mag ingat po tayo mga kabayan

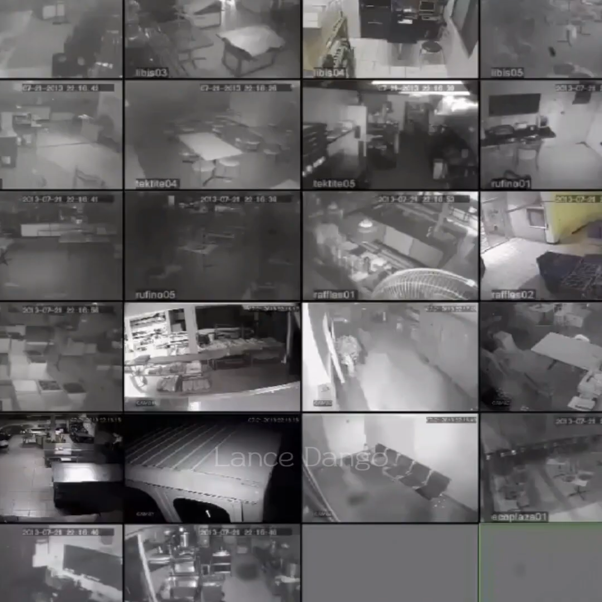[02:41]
at sinabihan niya ang babae na re-reviewhin lamang sandali kung ano ang nakuhanan ng naka-install sa shop na CCTV camera,